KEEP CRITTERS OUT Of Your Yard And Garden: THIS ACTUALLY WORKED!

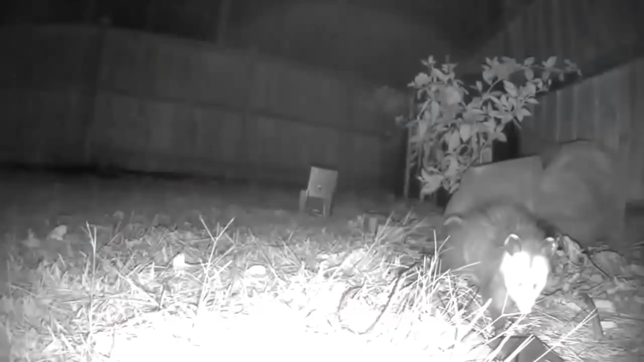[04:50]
I set up a camera at night and I was able to catch it in my yard and verify exactly who was coming in and pilfering all of my persimmons and my citrus off of my trees.